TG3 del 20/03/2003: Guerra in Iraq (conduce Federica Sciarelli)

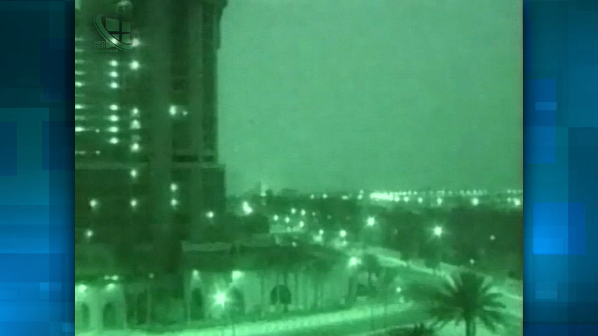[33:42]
è la guerra marines e panteria americana invadono l'Iraq e puntano su Baghdad attacco anche dal
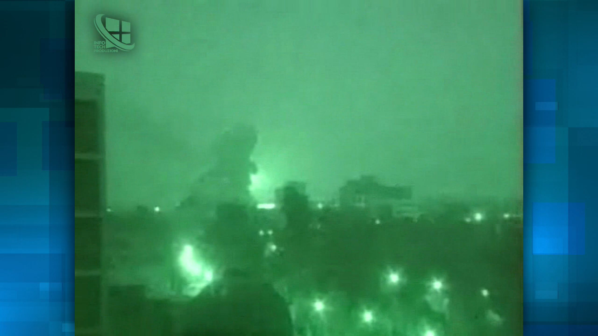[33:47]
cielo con aerei ed elicotteri esplosioni in diverse parti del paese e notizie di pozzi
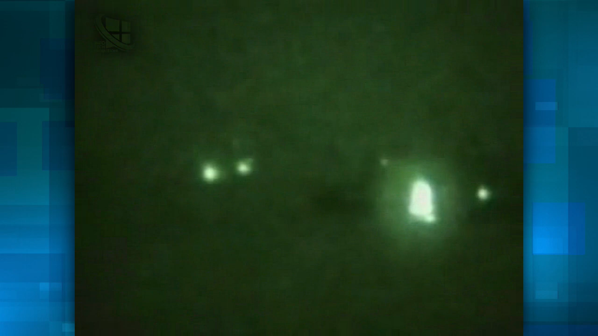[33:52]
petroliferi in fiamme si contano i morti ma Saddam resiste e promette di rendere dura la vita agli americani mentre nel mondo si torna